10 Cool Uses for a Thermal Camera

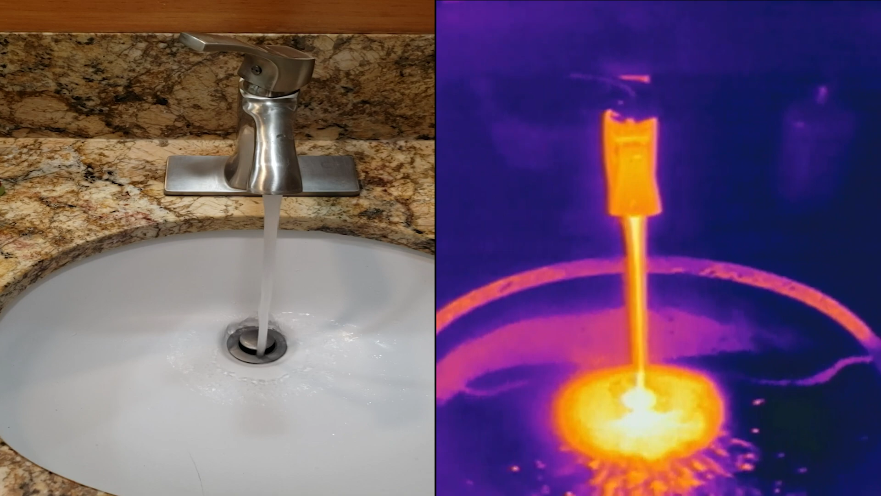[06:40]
And here I turned on the hot water, waited for it to heat up, and then switched it to cold. I found it fascinating to watch the water and the faucet change colors as they cooled off.
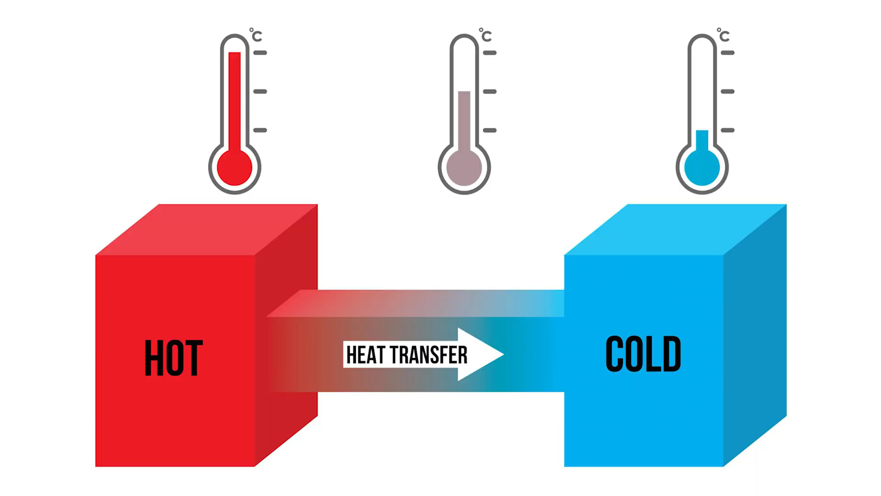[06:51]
The law of physics states that heat travels from hot to cold,
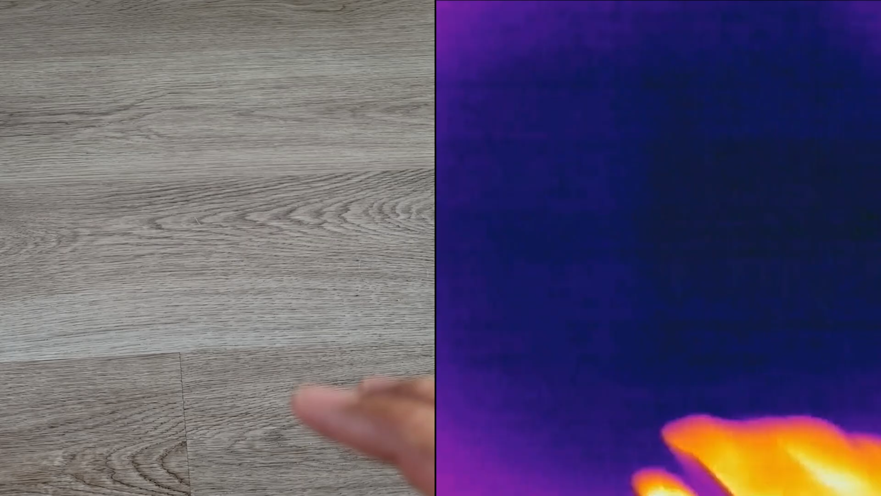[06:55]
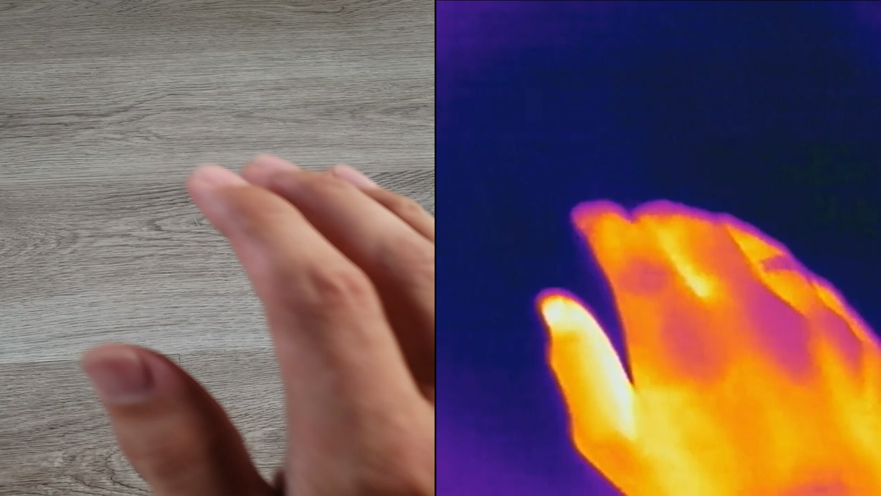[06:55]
which means that this cold table is currently absorbing the heat from my hand.
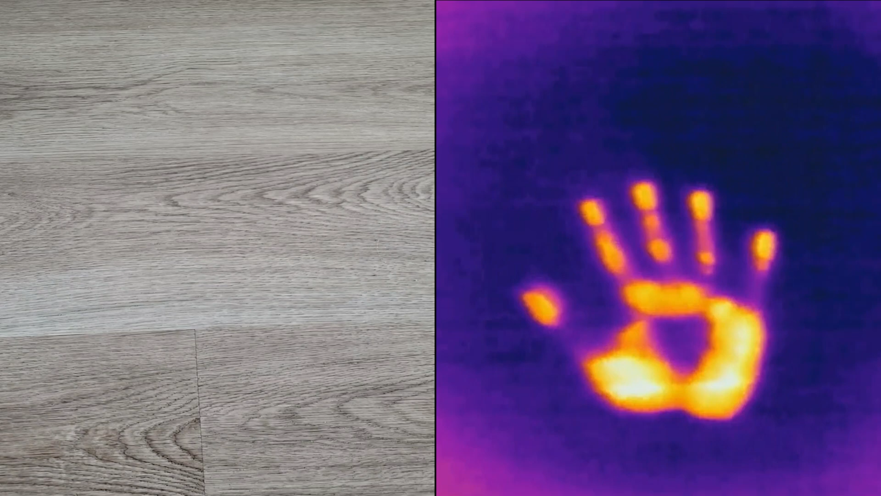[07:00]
And when I take it off, we see on the camera that that is exactly what happened.
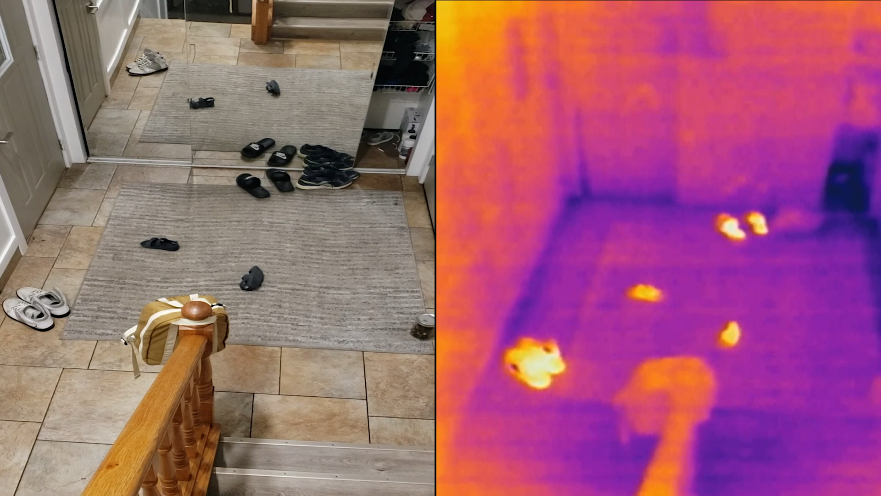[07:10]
Little did they know, shoes stay warm for half an hour after you take them off. All of these shoes were recently worn, except those in the back. Not long ago, it seems like somebody comfortably kicked back and relaxed on this couch. I wonder if they were supposed to be doing chores instead.
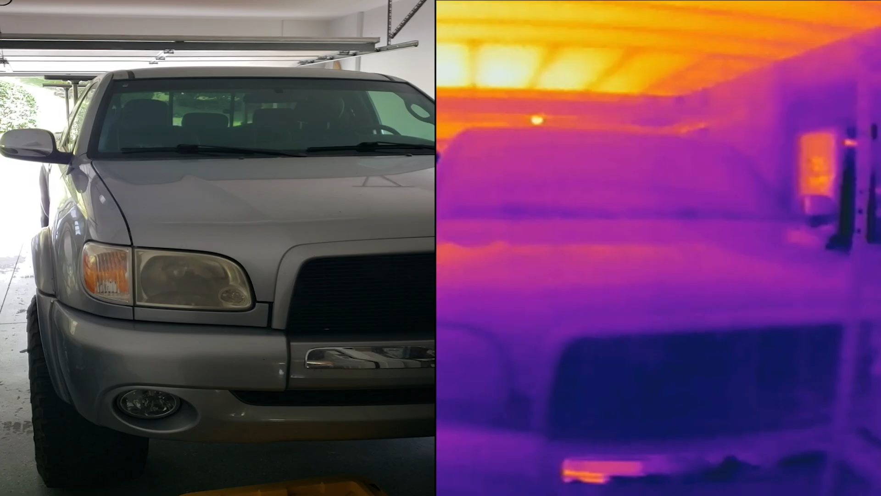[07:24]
It looks like my wife did not go to the store on the truck today. I can tell from a single glance that she went on the car.
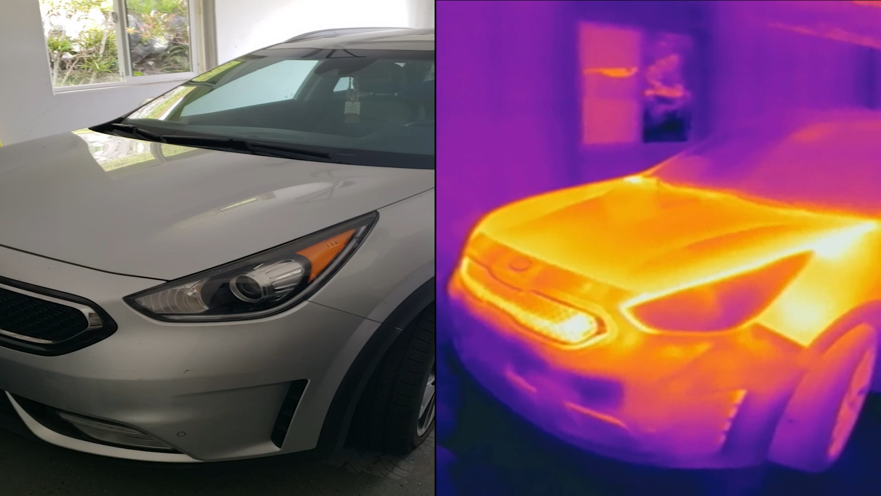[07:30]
Vehicles take a very long time to cool off after being used.
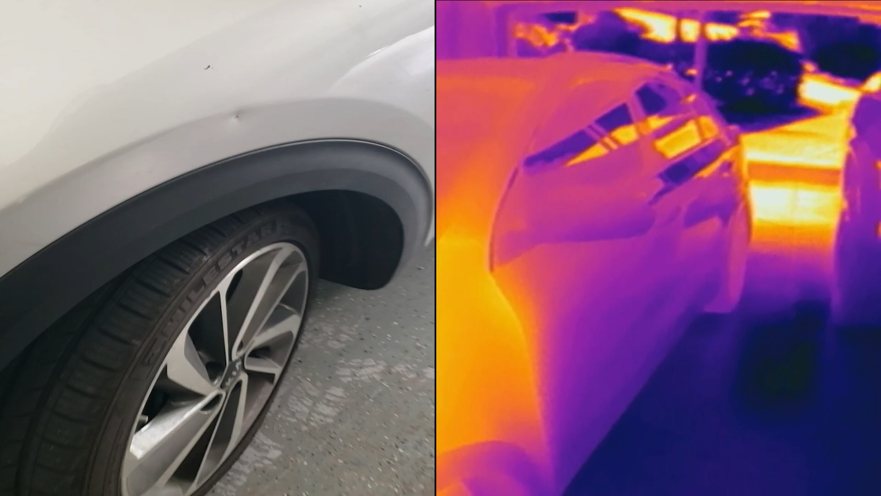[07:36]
Recently, I went up a big mountain with some friends, and when we were driving back down,
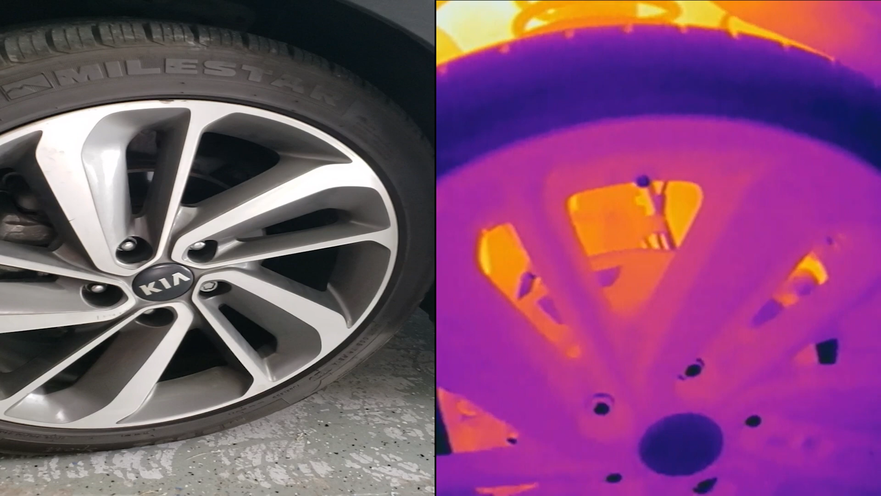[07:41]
security stopped every single car to check the temperature of the rotors with the thermal camera like this.
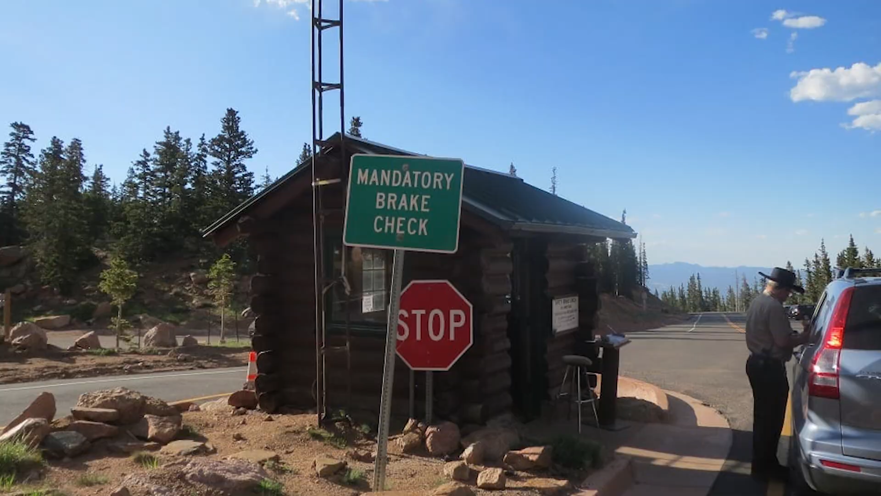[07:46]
If the brakes are too hot, then people need to wait for 20 minutes before continuing down.
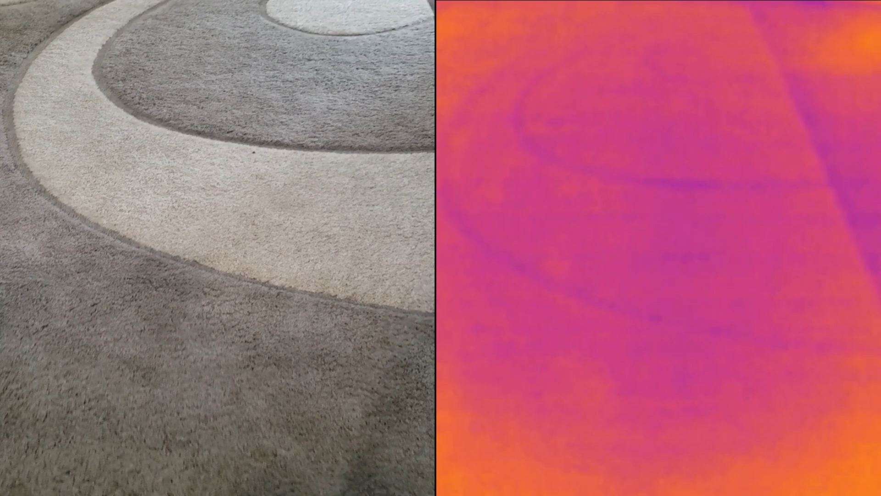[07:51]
And I thought this was pretty cool too. I walked forward on this carpet, and when I turned around, you could actually see the footprints that I left behind.